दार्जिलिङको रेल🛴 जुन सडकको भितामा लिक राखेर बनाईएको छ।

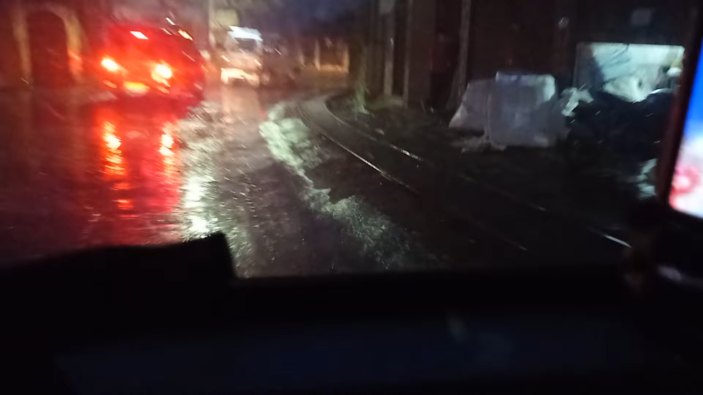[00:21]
अब तपाईँको रेलको लिक देखिरहनु भएको छ, छेउछेउमा हेरिरहनुहोस् है त राम्रोसँग, लिक छ, रोडै सँगै छ यो।
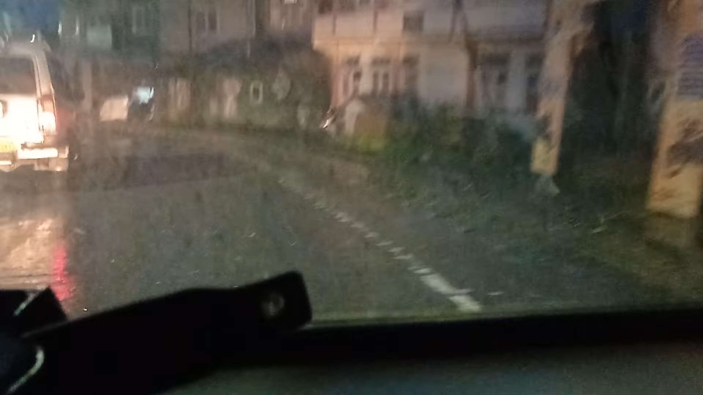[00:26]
यहाँ चाहिँ अब रेल हिँडेपछि मान्छे साइड लाग्दो रहेछ है, यो दार्जिलिङमा चाहिँ अलिकति फरक छ,
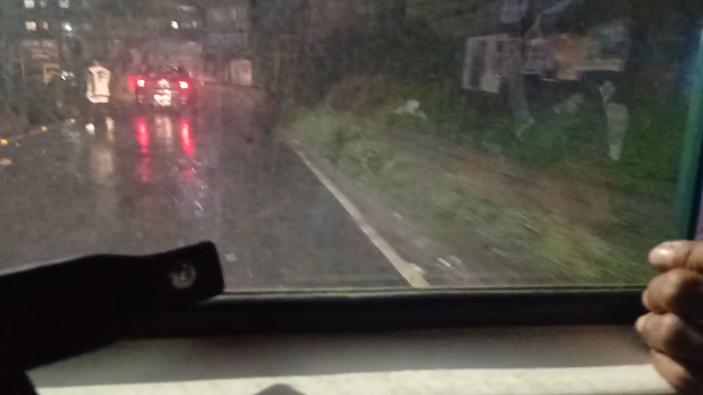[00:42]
अब यहाँ हेर्नुहोस् आउँदैछ है, आउँदैछ है, आउँदैछ है,
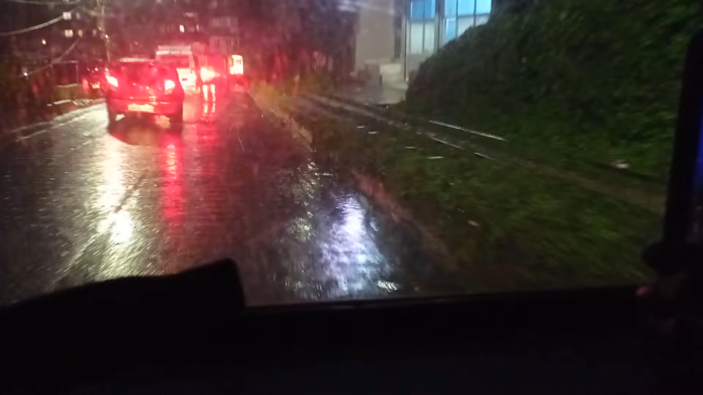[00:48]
बजार पनि हेर्दै जानुहोस् दार्जिलिङको है, तपाईँहरू दार्जिलिङ आउनु भएको छैन भने दार्जिलिङको बजार पनि हेर्दै जानुहोस्।
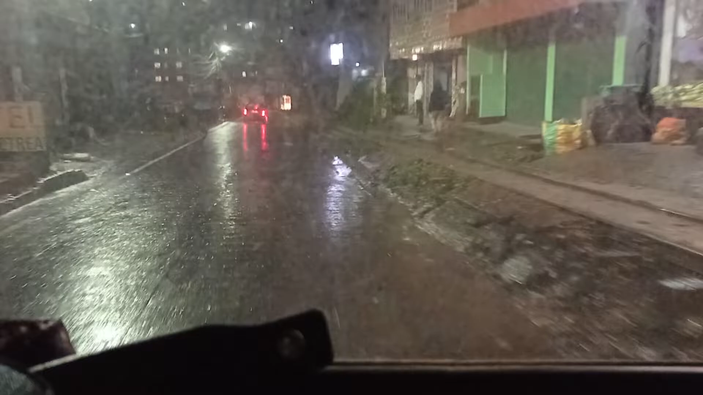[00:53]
अब रेल पनि आउँछ, रेल हेर्नुहोस् तपाईँ, अब हेर्नुहोस् रेल आउँदैछ,